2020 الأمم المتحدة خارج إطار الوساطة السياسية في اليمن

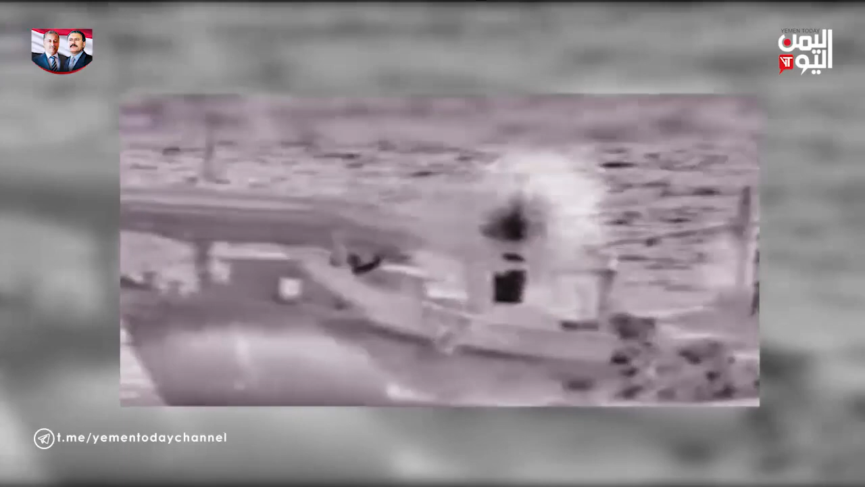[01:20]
حوثي بخمس عشر تجالونا من البنزين تم تدميره بعدما كان في طريقه لتنفيذ عملية إرهابية في خط التجارة العالمي وجهود أمريكية
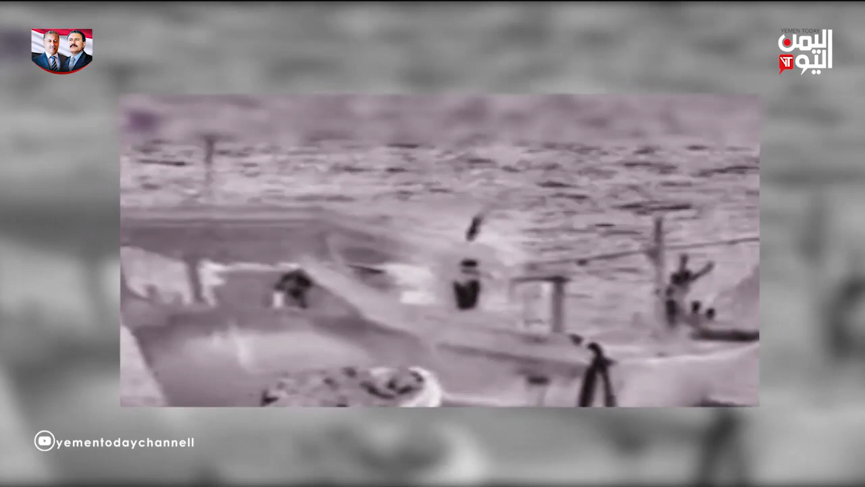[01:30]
تمكنت من القبض على أسلحة إيرانية متطورة في خرق واضح لقرارات مجلس الأمن بحظر تهريب السلاح أما